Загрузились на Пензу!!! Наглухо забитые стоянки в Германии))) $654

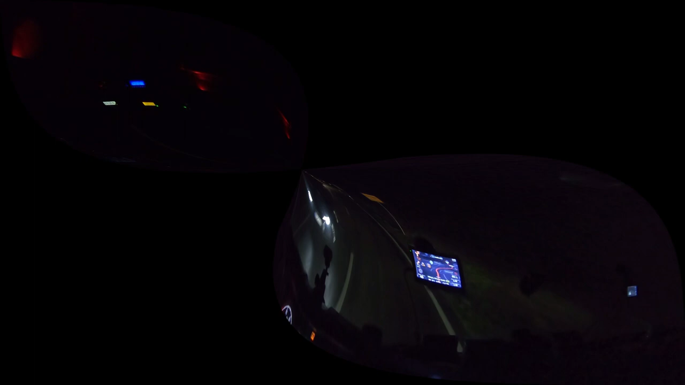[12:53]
такими тут приходится деревнями козьими дорогами красаться тут еще более-менее
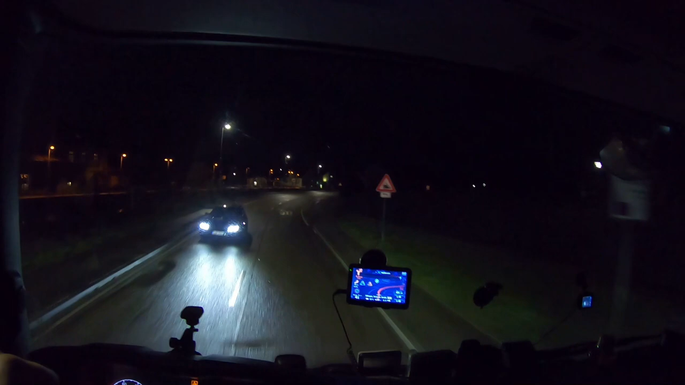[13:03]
в предыдущей деревне там вообще дом на доме был балконы нависали как по Швейцарии и мы сейчас выползем на автобан в этом, в районе Зинсхайма вот за этот музей самолетов вот здесь тоже грузовикам 30 тормозим, а то я в прошлой деревне даже фотик видел могут обидеться аллейка сзади,
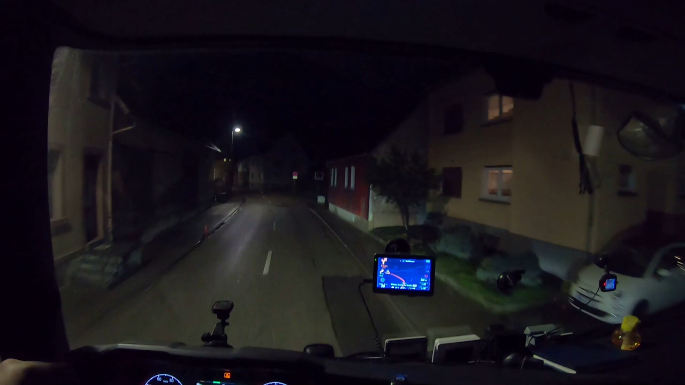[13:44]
видите, как тут узенько грузовик один навстречу попался уже проще знаков не было, ничего осталось 4 километра и все, выходим на шестой автобан и все на взлет и погнали до первой заправки на заправку заезжаем ищем этот
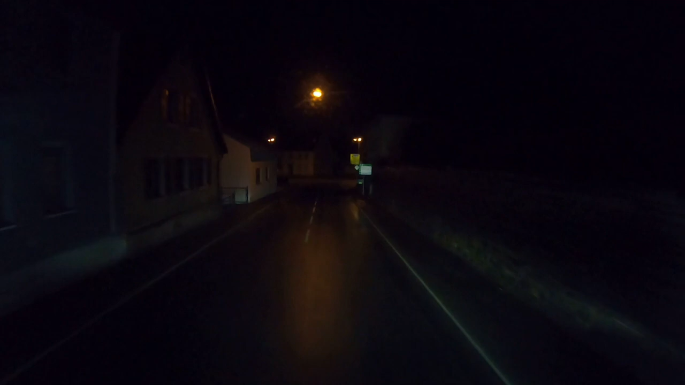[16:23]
я думал он уже ругается на меня готовка справа на поворот через один километр вот один километр и автобан вот на эти 20 километров
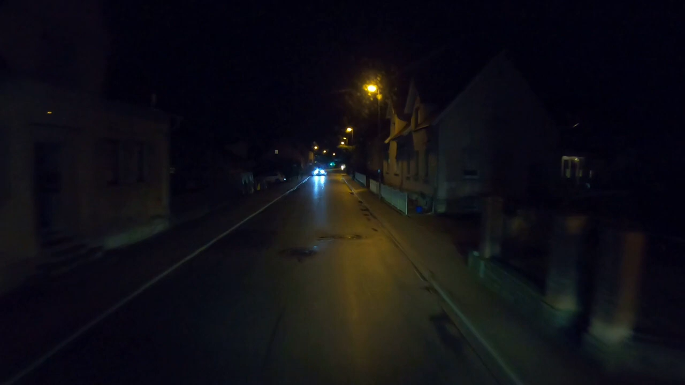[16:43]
22 до автобана полчаса времени я отдал
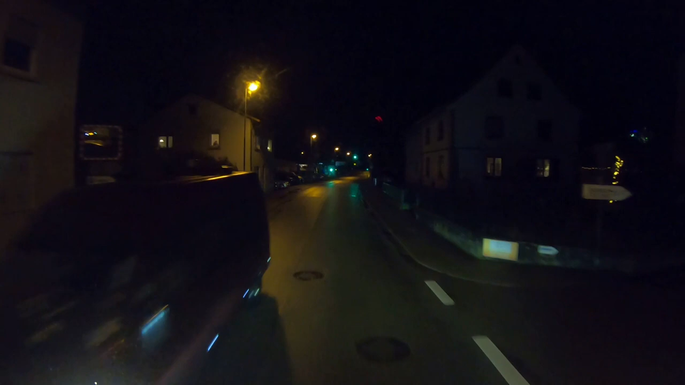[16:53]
готовьтесь через 800 метров держаться правее 600 остается до Польши а я едем
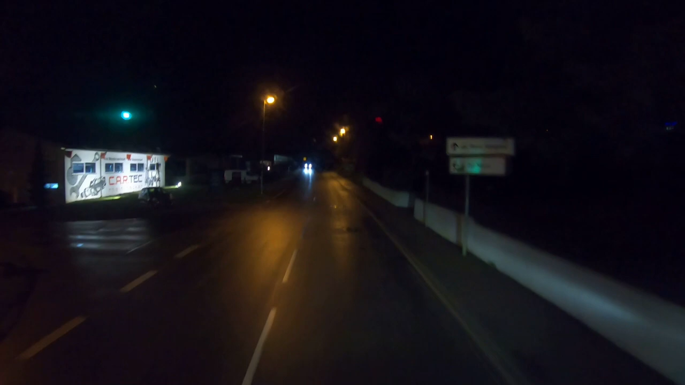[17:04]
тут вот главное шестерка не встрять нигде тут Хильброва ну вот это вот место там а туда дальше там уже девятка 72 уже будет вечер четверка там ни ремонтов ничего нету там можно газовать вот уже Кукин автобан вижу автобан
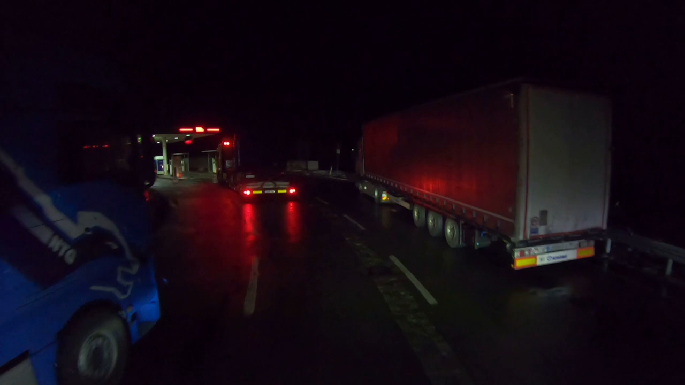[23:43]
весьма бесполезно поверните направо затем через 240 метров поверните
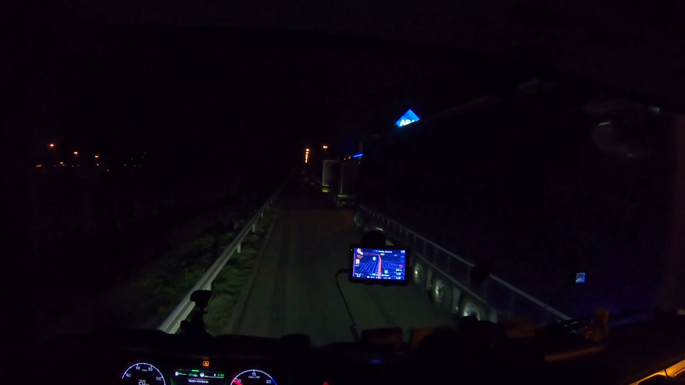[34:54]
надо было под колонку ехать колонками пусто
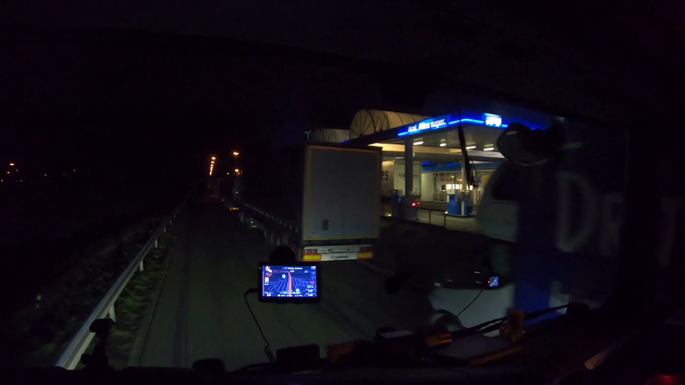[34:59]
где-то ж надо сейчас так стать
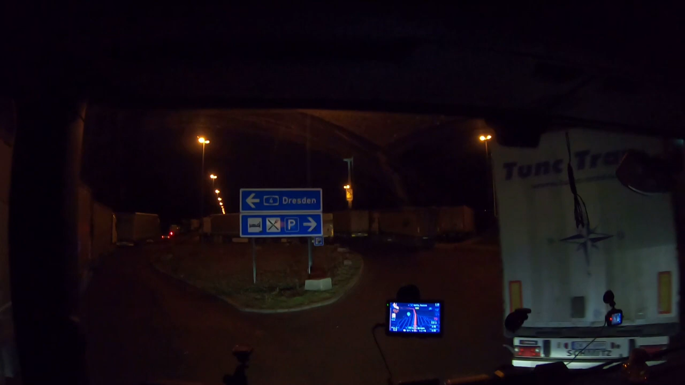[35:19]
ну вот здесь сейчас спереди если получится тут прижаться еще правее колесами по бордюрам приходится вот тут
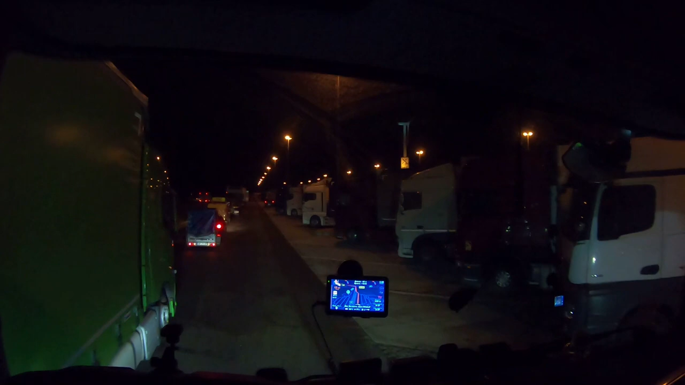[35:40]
правыми на еще вопрос получится ли прижаться справа потому что вот видите тут уже он прямо вот здесь и стоят я не знаю вот они стоят эти средов не выйдут мы тоже так же как они стоят слева сейчас станем нам-то пофигу мы-то отъедем если что